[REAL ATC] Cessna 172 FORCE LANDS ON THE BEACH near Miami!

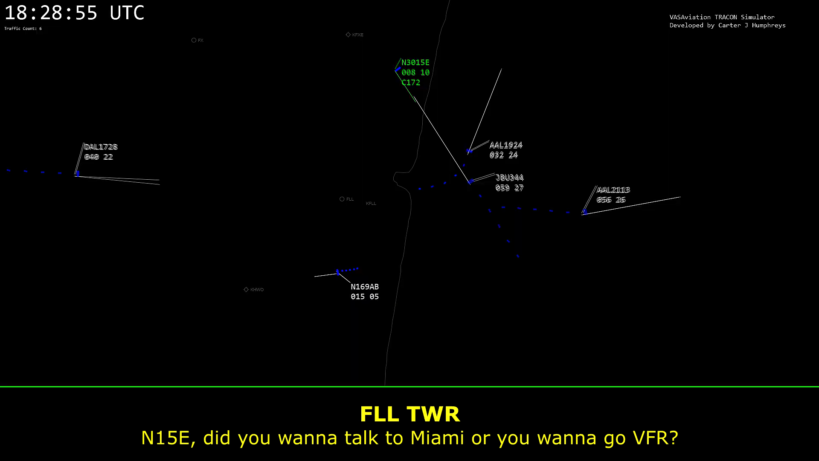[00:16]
November 1-5 Echo, did you want to talk to Miami or do you want to go VFR?
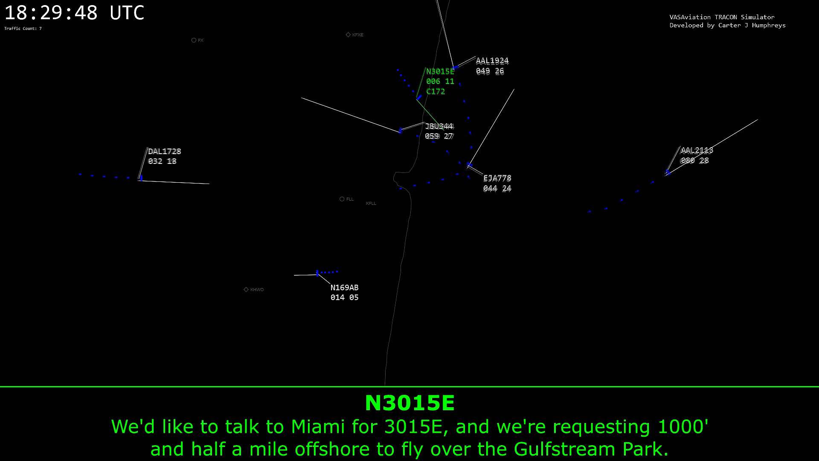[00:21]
I'd like to talk to Miami, Patricia, 1-5 Echo, and we're requesting 1,001 half a mile inshore to fly over the Gulf Stream Park. November 1-5 Echo, roger, I have your request. What's your destination?
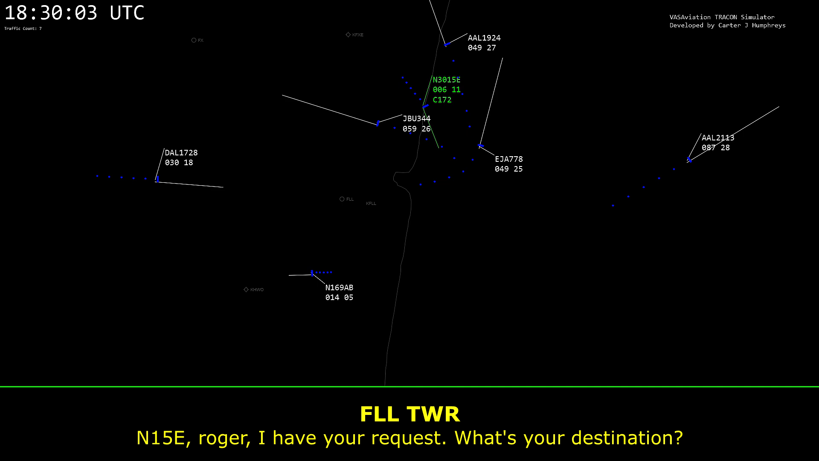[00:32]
Your destination is going to be Key Biscayne and then 180 to KF-XC. Roger.
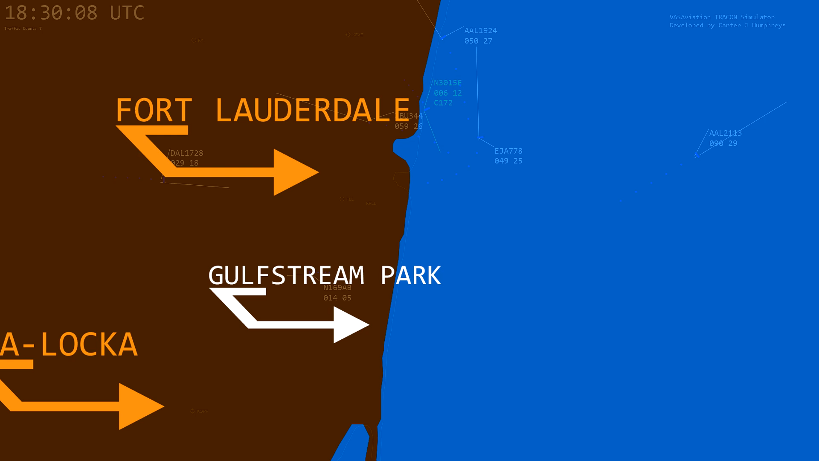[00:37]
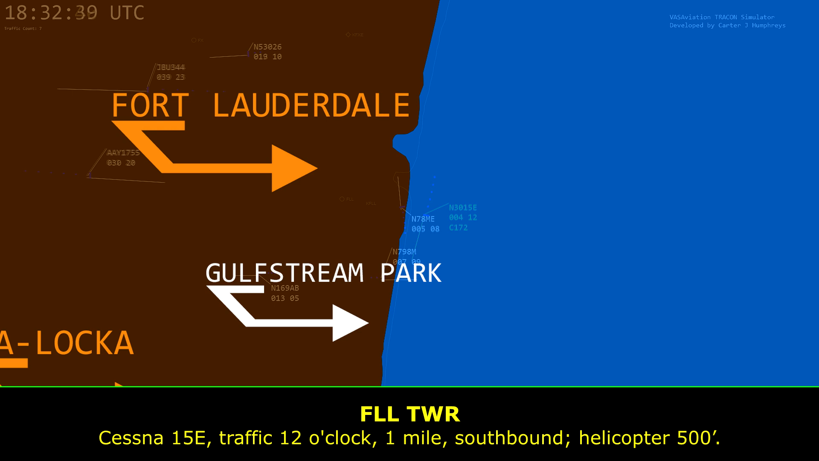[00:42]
Cessna 1-5 Echo, traffic 12 o'clock, 1 mile southbound, helicopter 500 feet.
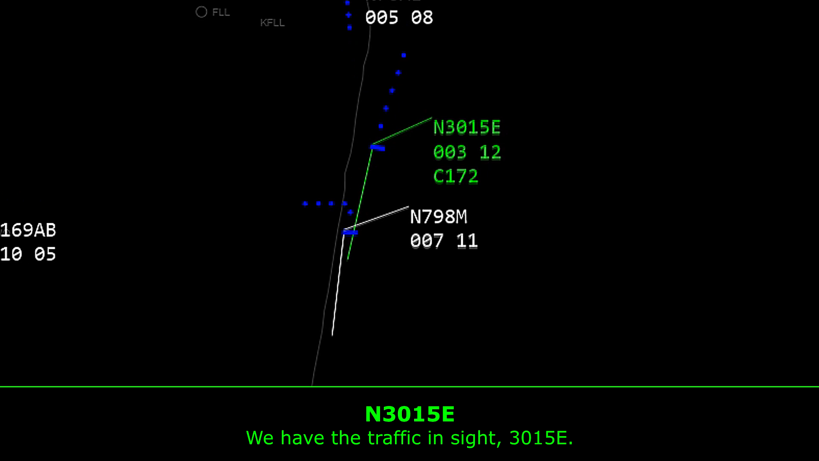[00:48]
I got the traffic inside, Fisher 1-5 Echo. Helicopter 8-9-8 Mike, traffic has you in sight.
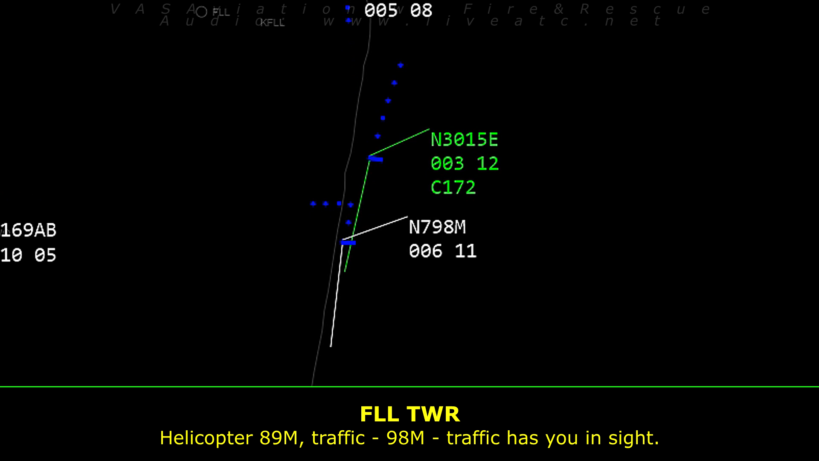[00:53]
Affirm, it's 7-9 Mike, free to send you an able to kill.
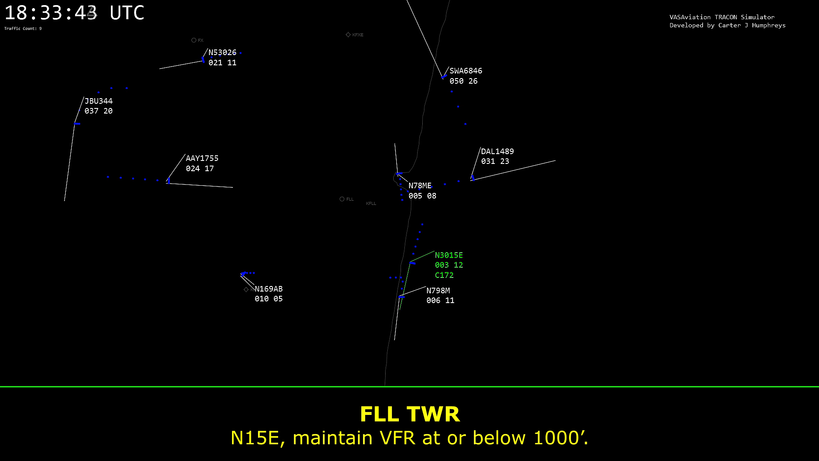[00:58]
November 1-5 Echo, maintain VFR at below 1,000 feet. Cessna 1-5 Echo, at below 1,000 feet.